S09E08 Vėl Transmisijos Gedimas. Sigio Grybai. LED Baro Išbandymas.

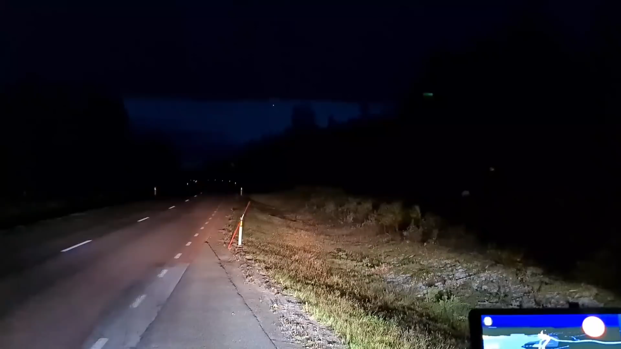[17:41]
Sakau, parodysiu, kaip šviesas veikia. Tai va, dabar ilgas įjungtas yra. Galim jungiklį pridėti. Va, čia, aišku, ne ant kelio stovių, tai šviečia į griuovį. Bet šviesos yra normaliai desidėti. Kaip iš tokią mažiuką, tai gerai. Toje keliai pabandysim, kaip atrodo. Nu va, dabar visai kits reikals. Galiu parodėti, kaip atrodo, esu išjungtų ant kelią.